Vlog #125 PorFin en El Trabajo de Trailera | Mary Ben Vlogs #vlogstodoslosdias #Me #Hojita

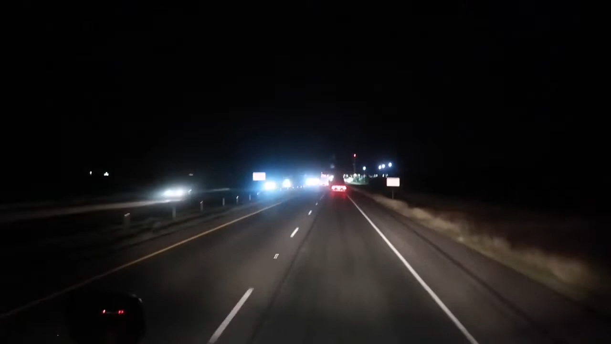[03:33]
Aquí ya voy entrando a la inspección saliendo de Laredo, Texas, chicos, pero miren los policías cómo andan de pesados y de calientes. Tengan mucho cuidado si andan acá poreando afuera, en estos días del trick-or-treating, y ya saben, estos son los días que los policías andan sobres detrás de uno. Tengan mucho cuidado en la calle, chicos y chicas.